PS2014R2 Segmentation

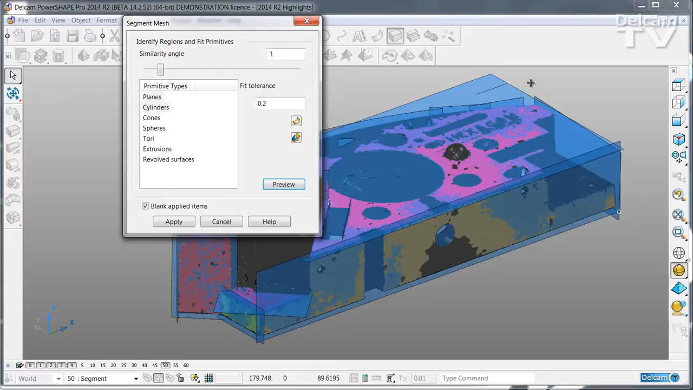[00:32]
You can scan for just selected types, for example planes and cylinders.
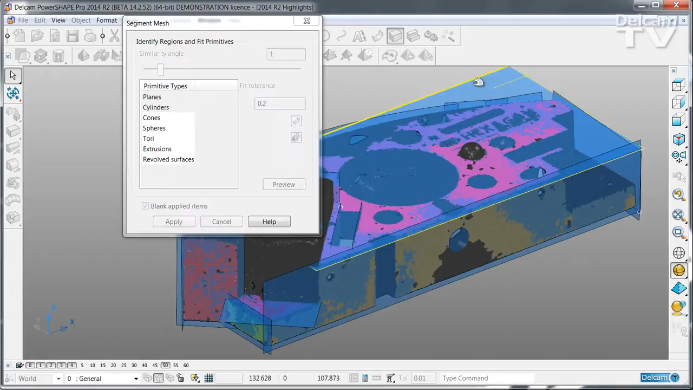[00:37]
Any surface that you're happy with, simply select and then click the right hand mouse button to keep that surface.
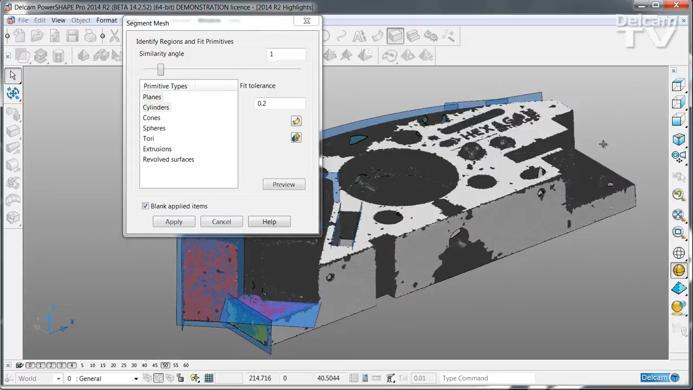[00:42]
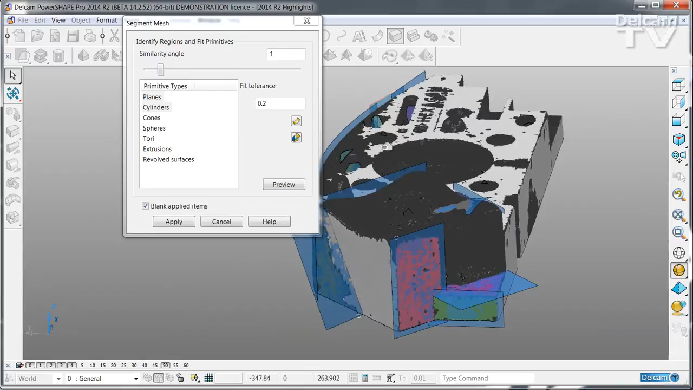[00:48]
You can also run in manual mode.
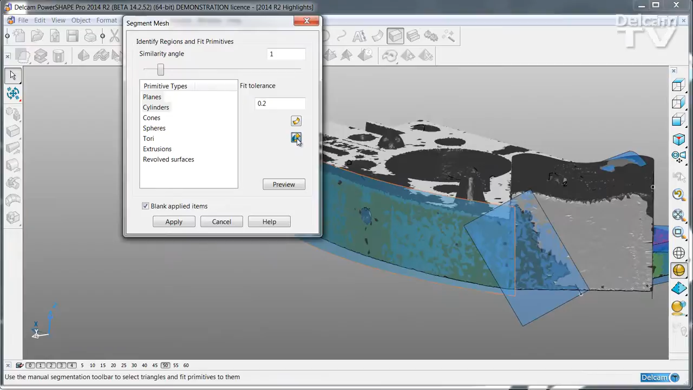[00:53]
Switch to manual and then you can decide for yourself which is the best primitive to fit that particular region.
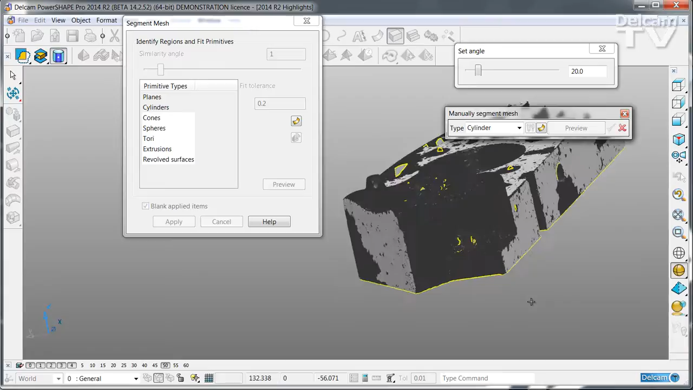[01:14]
You can even fit disconnected regions.
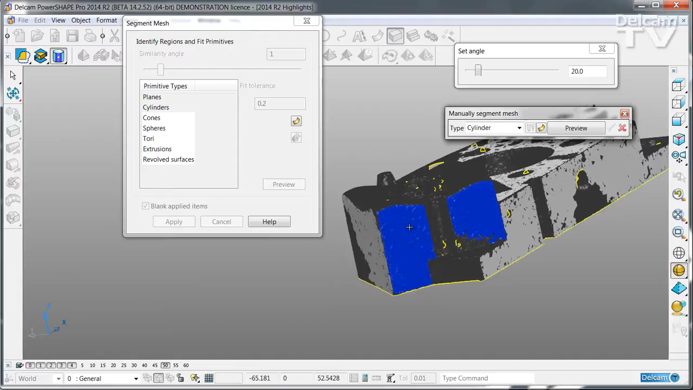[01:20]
So I'm going to fit a single planar surface to these two side walls.
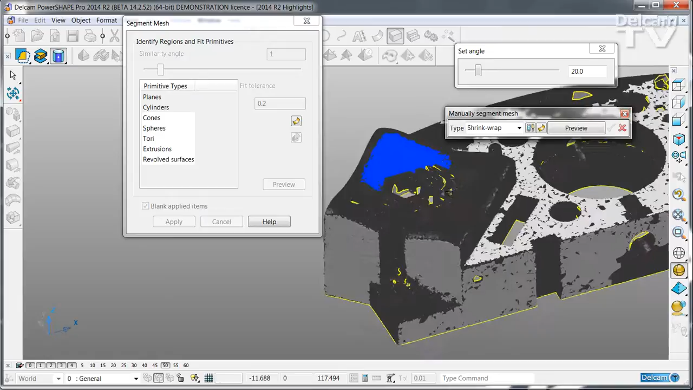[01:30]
You can create shrink wrap surfaces. Simply adjust the set
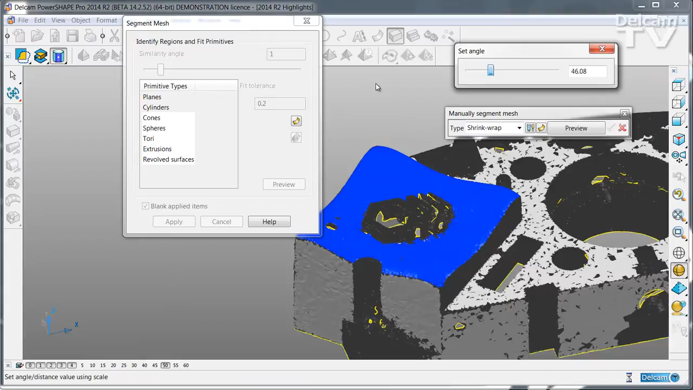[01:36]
angle until you have covered the area and get the surface that you want. I'm going to create another plane in this region.
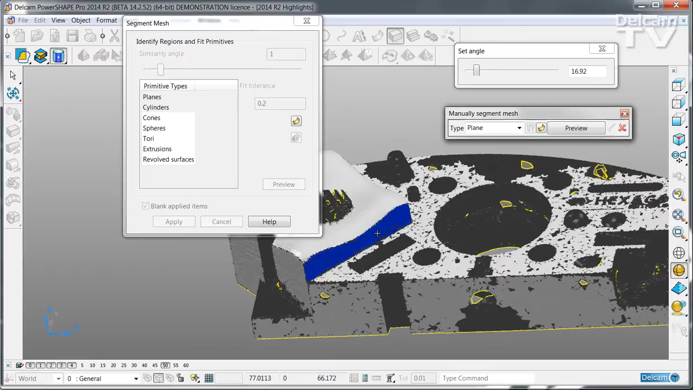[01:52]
And now I have my basic shape almost complete. You can also create solids.
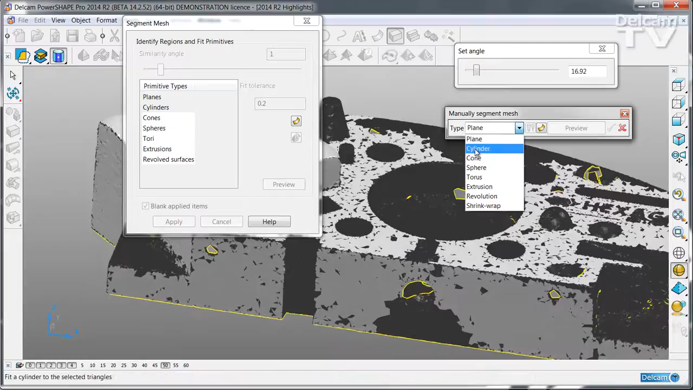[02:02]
In this case I'm going to create a solid cylinder that fits this large central hole.
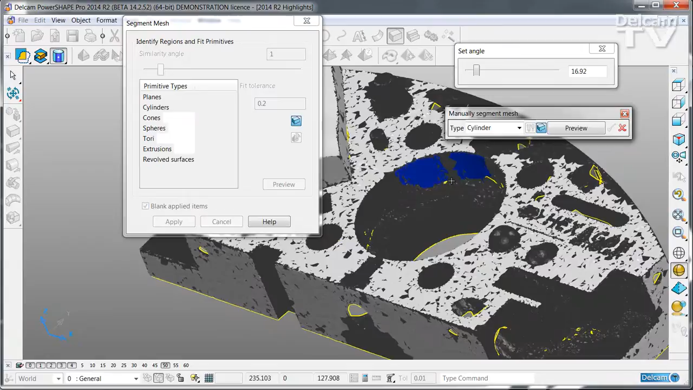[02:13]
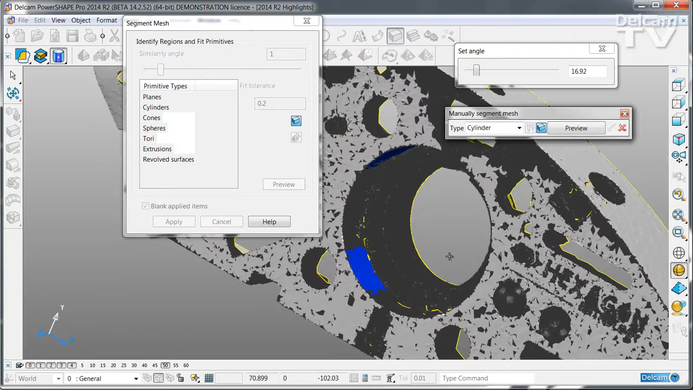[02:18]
Simply select sufficient regions of the triangle
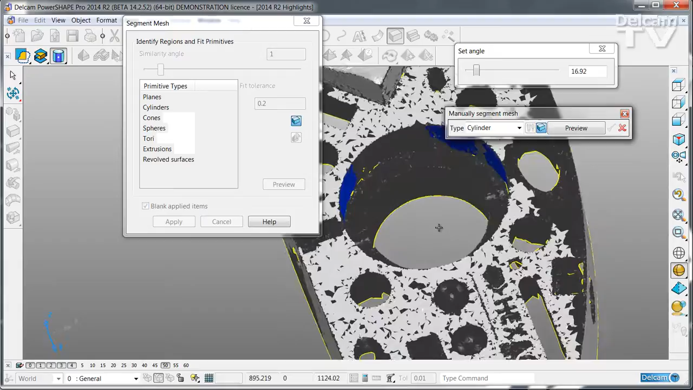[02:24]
to be able to create the fitted cylinder.
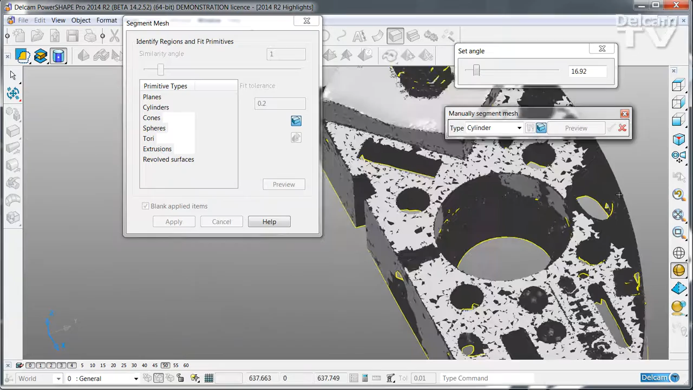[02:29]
You can use any of the selection tools. So for example we can identify a region simply by sketching around it.
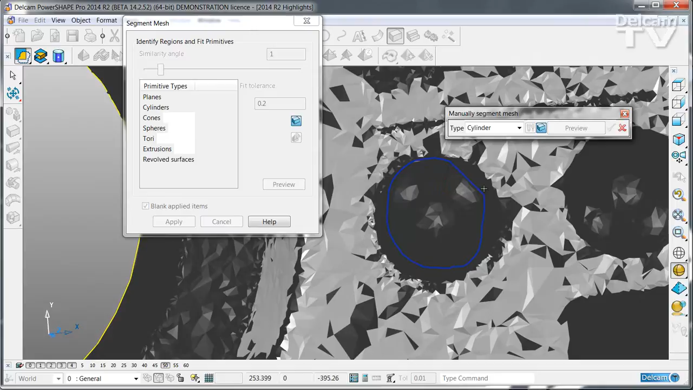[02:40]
And then say to PowerShape that this region I want to be a sphere.
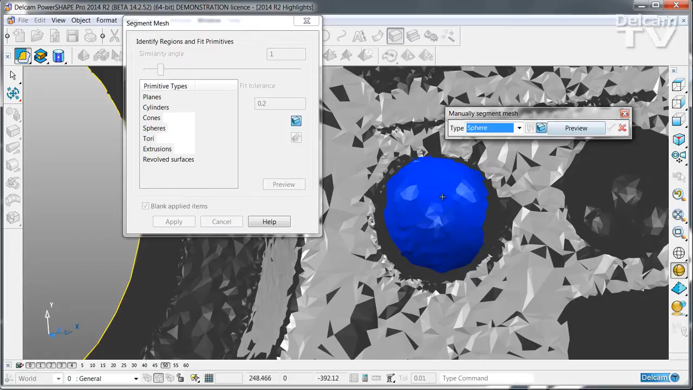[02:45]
Again right click to preview and right click to finish.